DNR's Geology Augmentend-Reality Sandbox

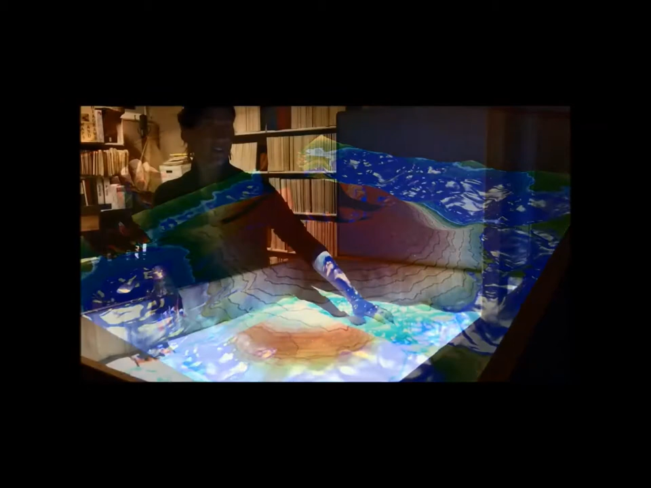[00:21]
the way that it works is there's this Xbox connect sensor here that senses the elevation